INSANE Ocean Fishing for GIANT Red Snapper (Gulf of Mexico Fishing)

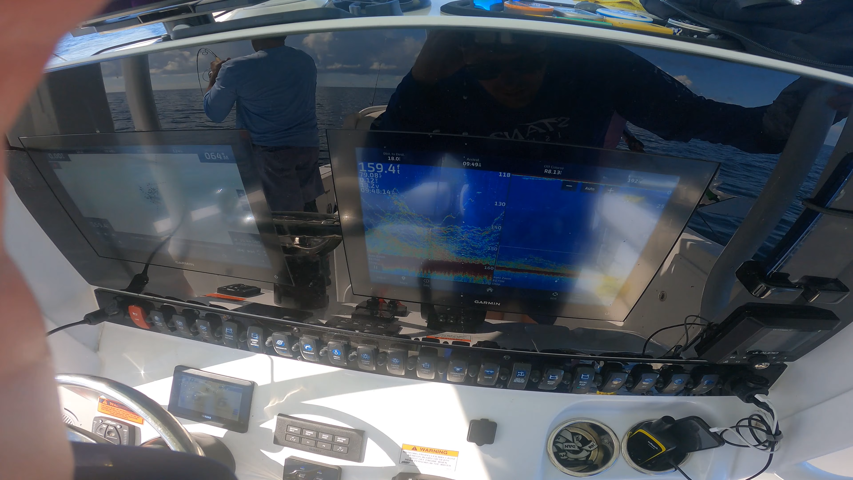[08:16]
Got chummed up from 160 feet all the way up to 130. Goes on.